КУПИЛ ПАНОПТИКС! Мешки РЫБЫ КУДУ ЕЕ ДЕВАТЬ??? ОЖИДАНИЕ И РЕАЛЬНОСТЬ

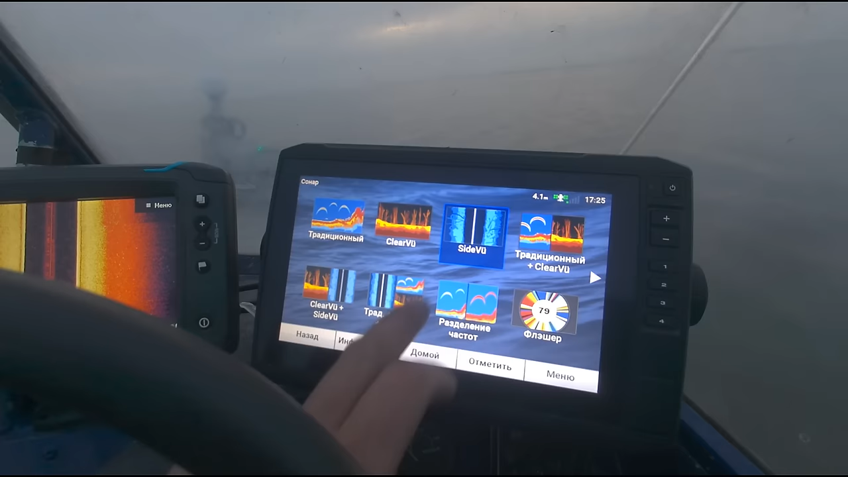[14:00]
Вот этот сайдвью, это боковики. Вот, сейчас у нас стоит какая-то непонятная палитра.
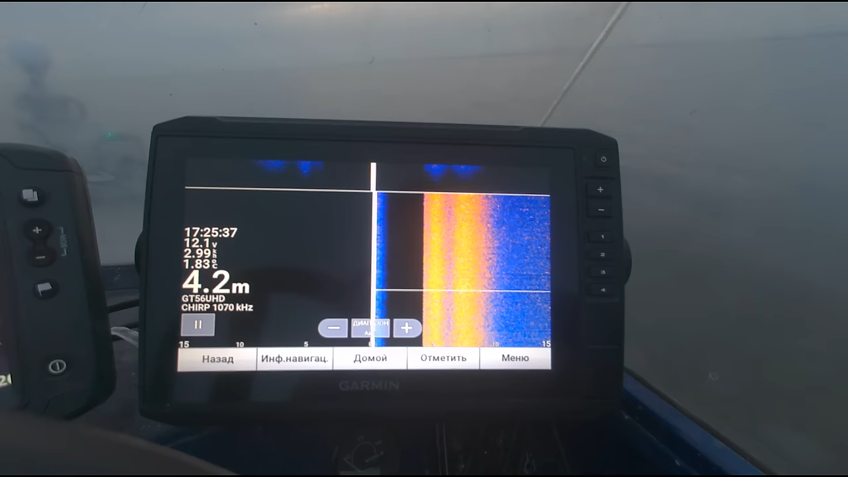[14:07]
On screen: depth 4.2 m
Ну, она сразу здесь по умолчанию идет 1070. В общем, что касаемо палитры.
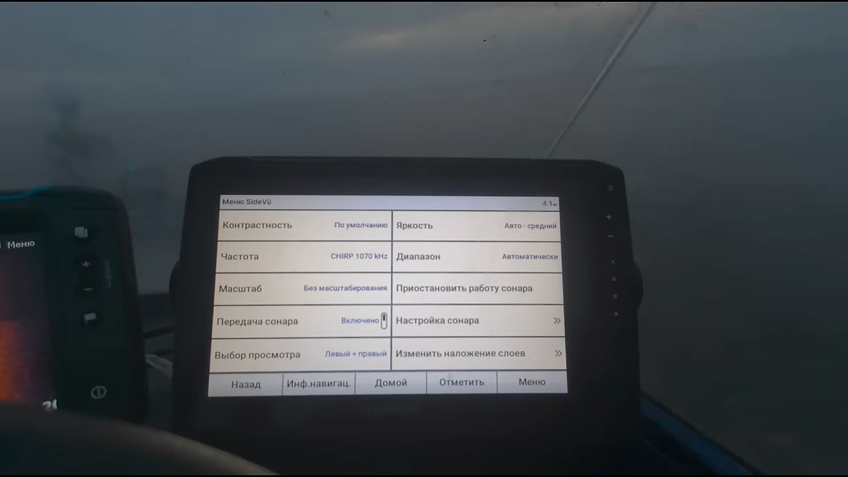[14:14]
Так, настройка сонара.
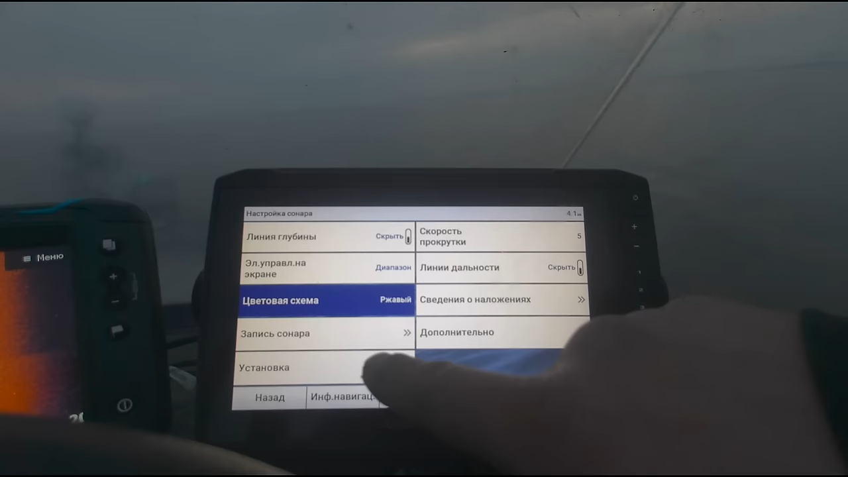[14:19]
Цветовая схема. Здесь сейчас стоит ржавый. Ну, ржавый мне как-то этот не очень. То есть, я для себя выбрал, так, янтарный.
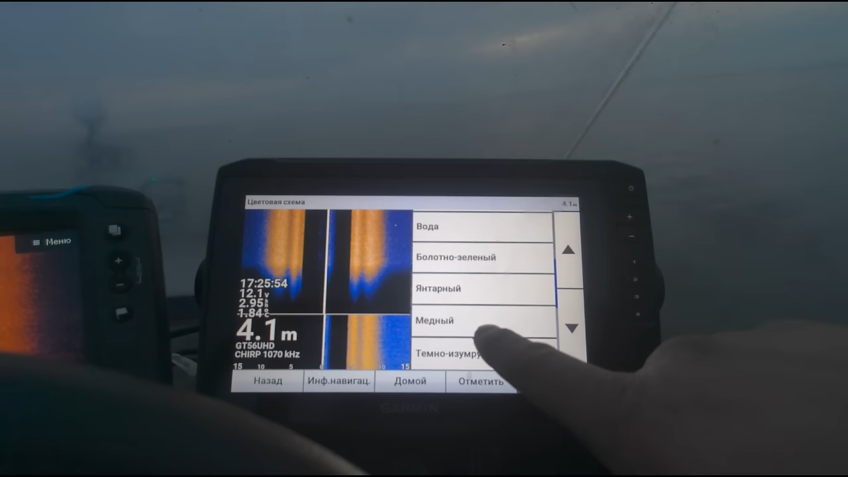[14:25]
On screen: depth 4.1 m
Вот, янтарный мне более-менее понравился. И, ну, в большей мере, это медный.
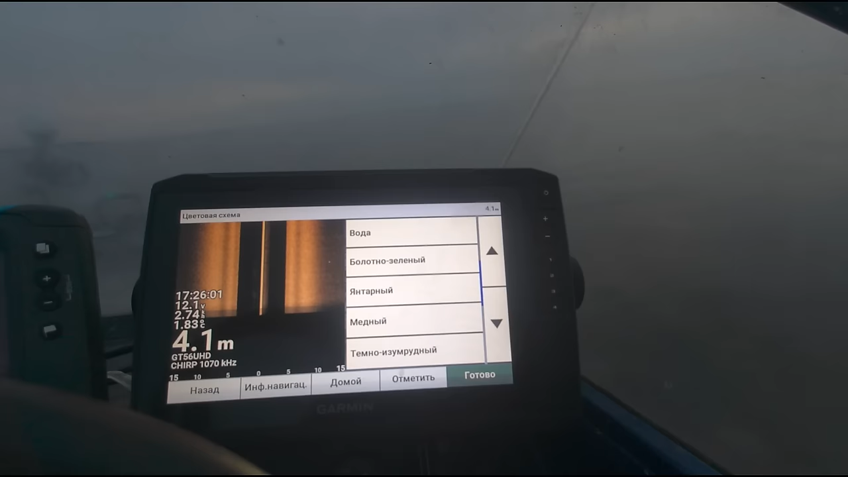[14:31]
On screen: depth 4.1 m
То есть, как бы, вот все, в принципе, просто. Вот она медная.
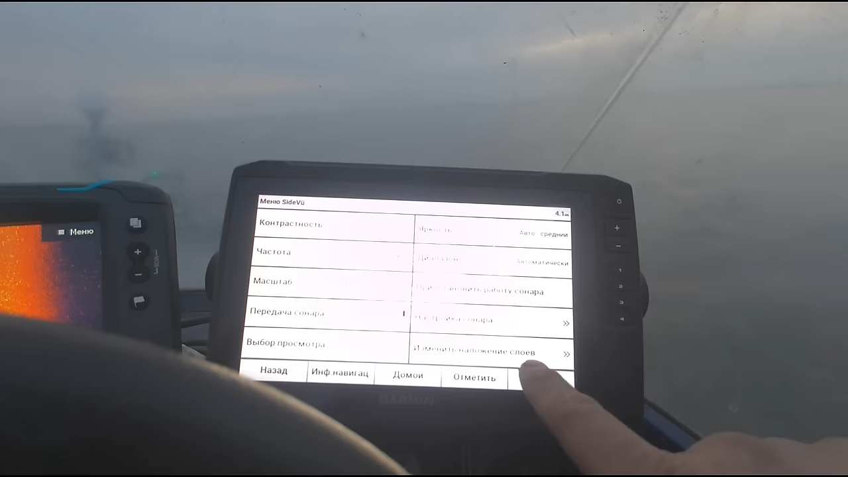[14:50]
Так, ну и яркость. Так, яркость, яркость, яркость.
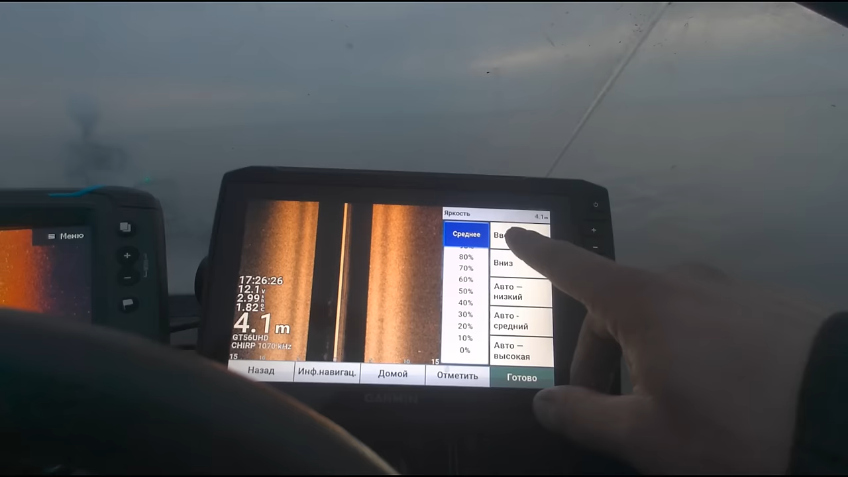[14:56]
On screen: depth 4.1 m
Все, яркость по максимуму. В принципе, все.
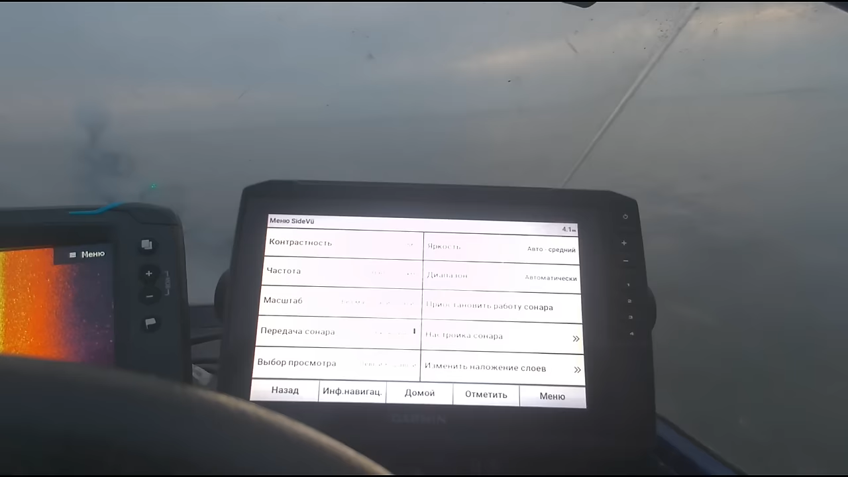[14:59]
Эхолот прекрасно все видит.
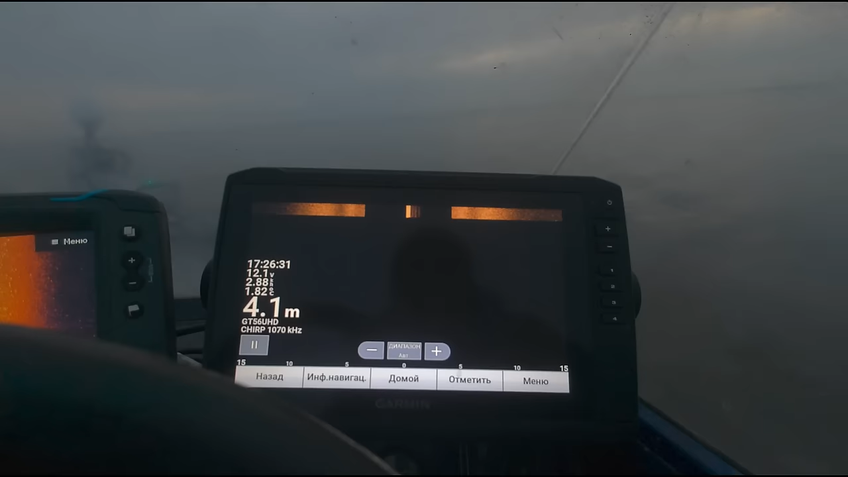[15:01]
On screen: depth 4.1 m
То есть, боковики прекрасно работают. Сейчас вот идем, как раз никакой рыбейки-то нету, что вот в одном.
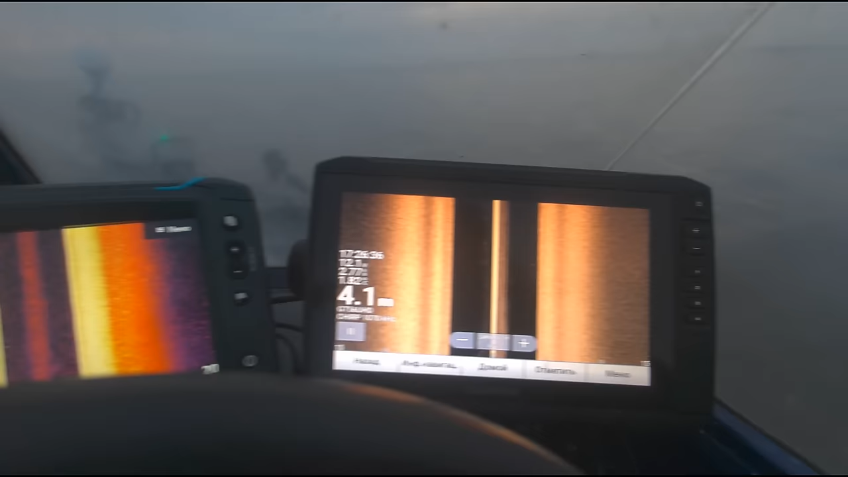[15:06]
Ну, там мелочевка какая-то стоит.
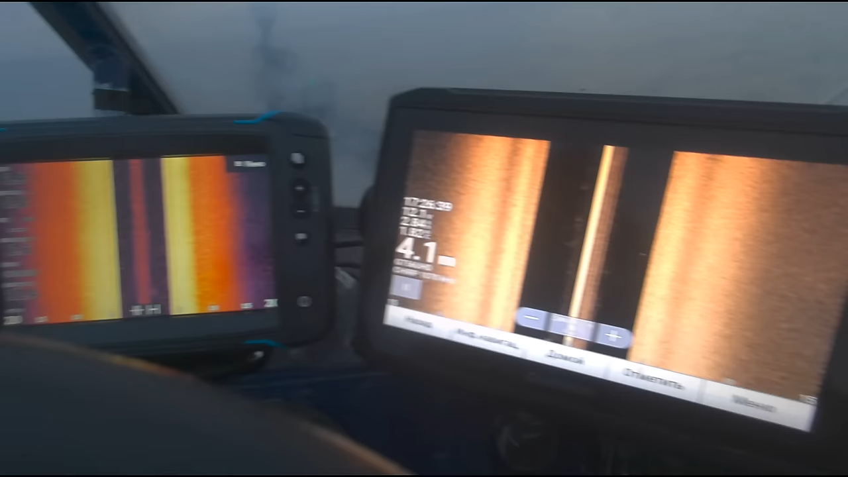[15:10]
Вот, если всматриваться, как бы, видно. Ну, и постоянно, как бы,
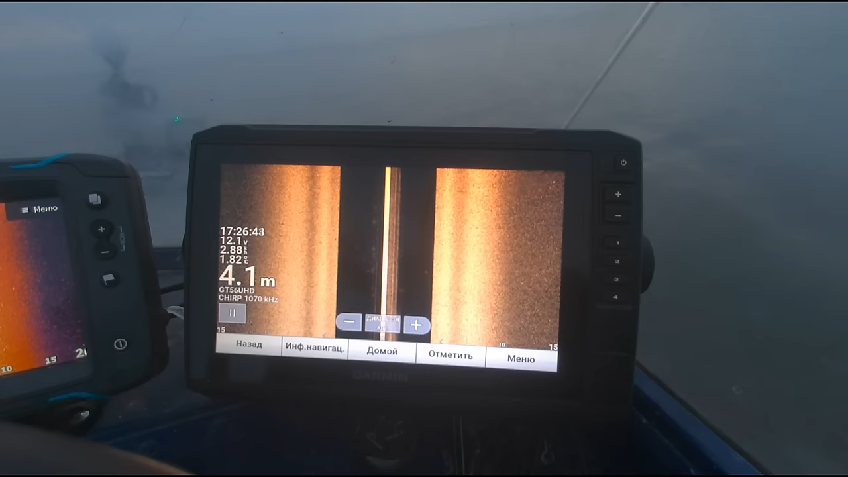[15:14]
On screen: depth 4.1 m
яркостью немножко, вернее, контрастностью я немножко играюсь. Туда-сюда сейчас стоит диапазон еще у нас маленький.
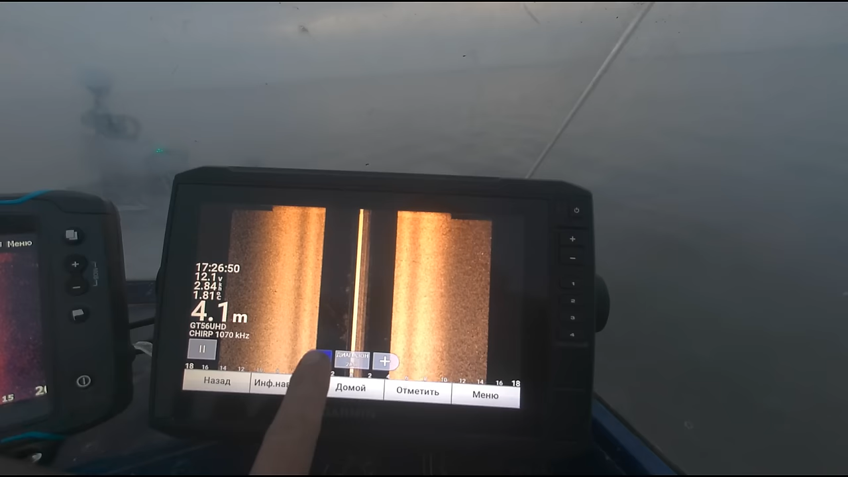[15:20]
On screen: depth 4.1 m
Самый оптимальный пока, ребят, я вижу 25 метров.
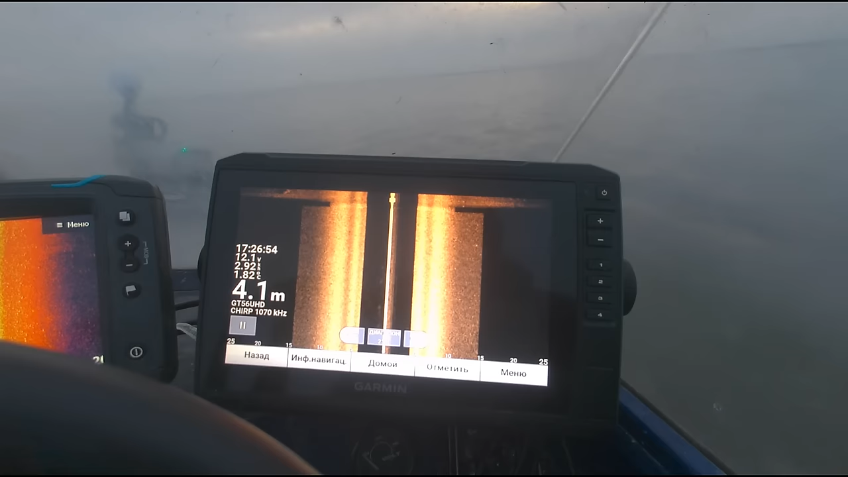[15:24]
On screen: depth 4.1 m
Ну, 35 тоже можно в этой частоте. На глубинах, кстати, на более больших сейчас 4 метра.
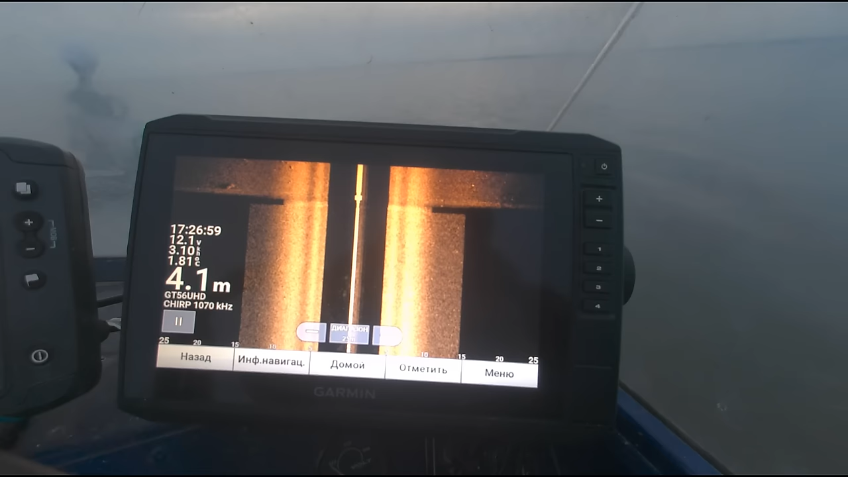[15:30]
On screen: depth 4.1 m
На более вот рыбка какая-то, вот она прям прекрасно видно.
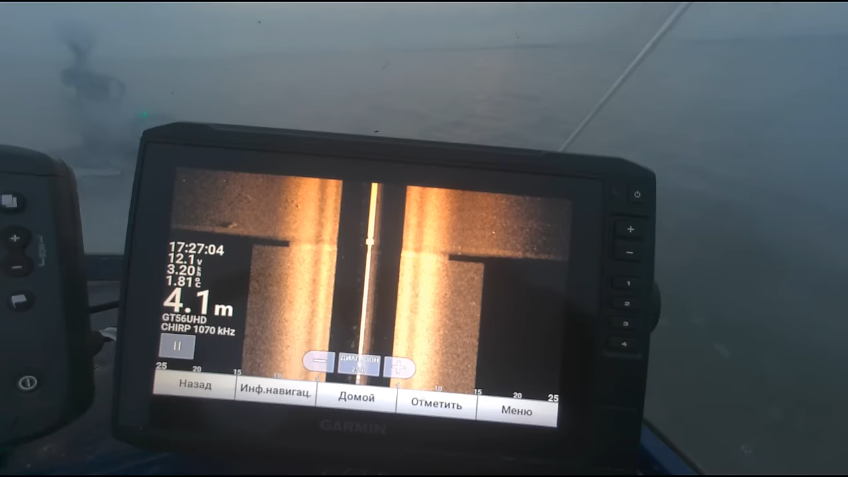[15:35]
On screen: depth 4.1 m
На глубинах каких-то уже больших, там уже контрастность, яркость добавляешь.
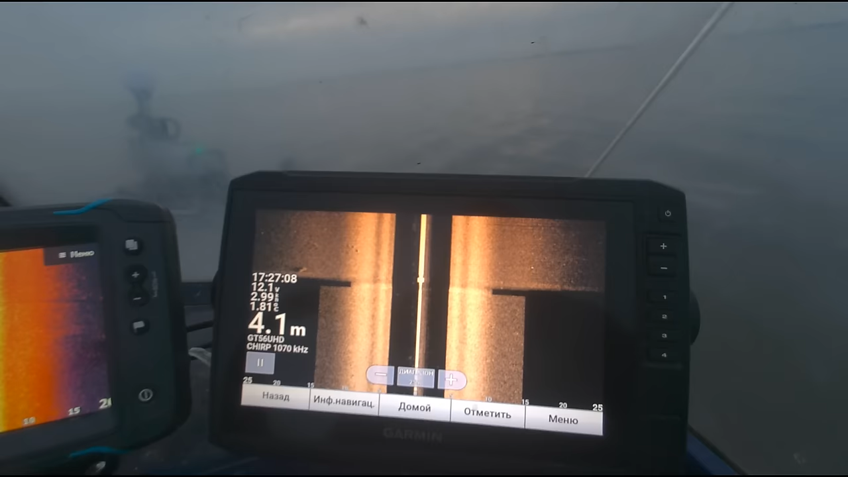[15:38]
On screen: depth 4.1 m
Вернее, контрастность добавляешь. Яркость у меня всегда на максимум, что я, в общем-то, вывел для себя в эти вот рыбалки.